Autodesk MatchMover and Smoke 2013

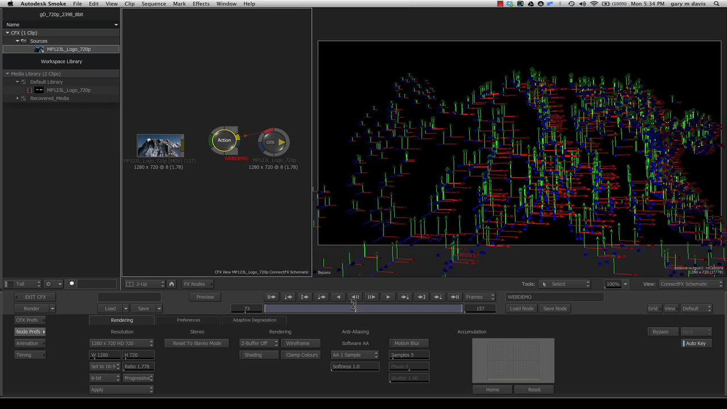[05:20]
Well, all I have to do to get that over top of my footage is just sort of re-pipe this clip back into our backplate of Action. So very easily, now you can see that we've got our point cloud, and it is, in fact, slaved right onto our footage like we'd expect.
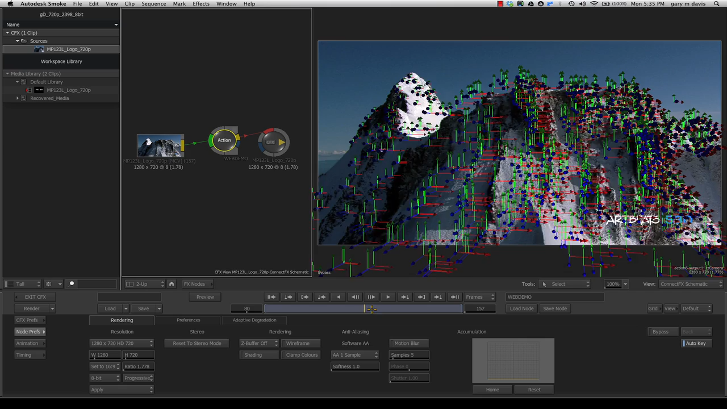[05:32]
And now what you can do is use that for any number of things. In this case, I'll just show you one example. This Action node with the Action node selected, I'm going to go in, instead of our ConnectFX schematic, I'm going to switch to our Action schematic. And here you're going to see tons and tons of all these points or axes, and these are the point helpers.
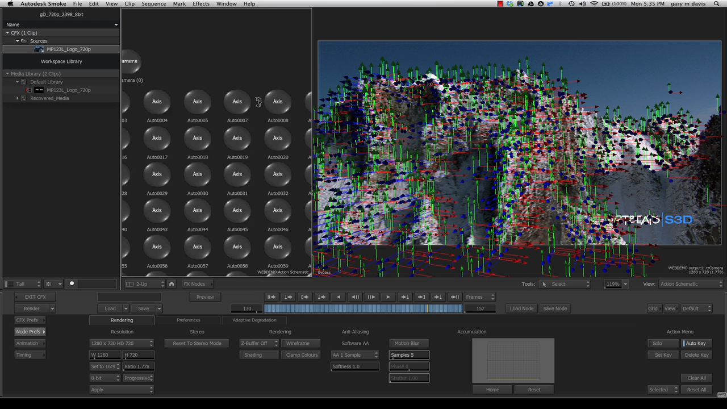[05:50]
So here's our camera that was the resulting camera, and there it is. Now, one of the things that I could do is maybe say, let's go to the Action bin and add something like 3D text.
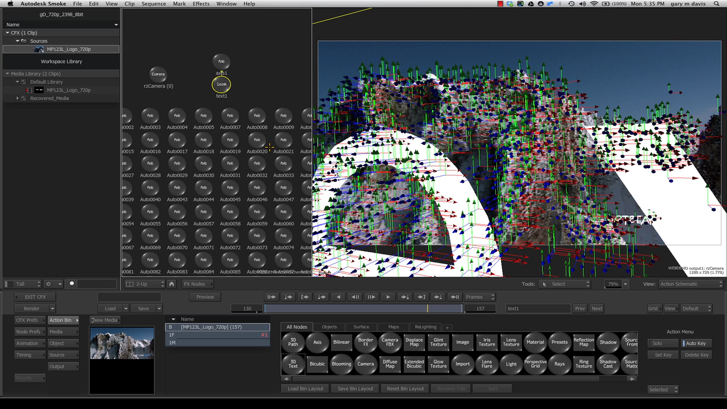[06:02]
So here's our 3D text, and it has its own action, or sorry, its own axis. And there's, like I said, I'm going to do this kind of quick because there's lots of other tutorials out here.